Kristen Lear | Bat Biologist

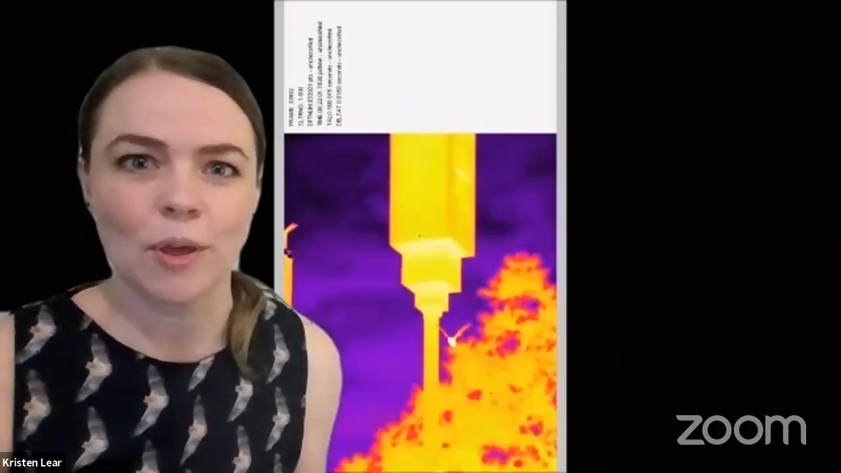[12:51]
But you can actually get one of these apps on your phone. It's a, one of the thermal imaging apps. And we can see the body heat of the bats. And we can see them as they actually go up into the bat house.
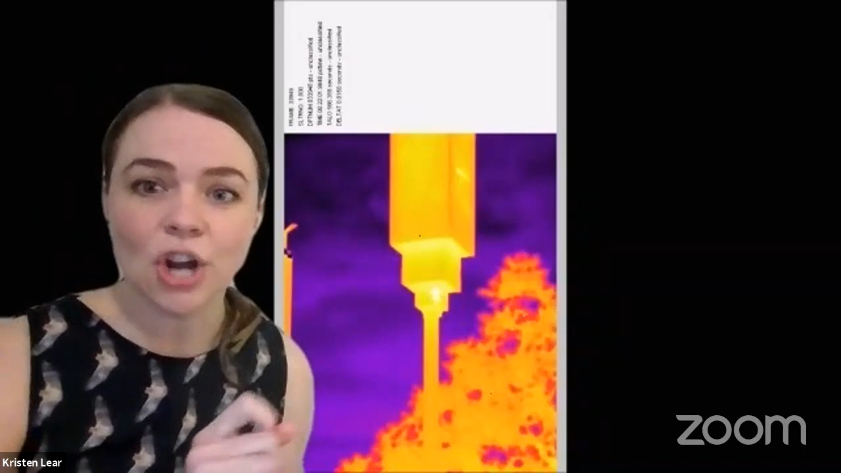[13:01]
Can you see them latching on? They, they, they land and then they crawl up into the bat house for the day. And that's where they sleep during the day. And then we also can use infrared scopes.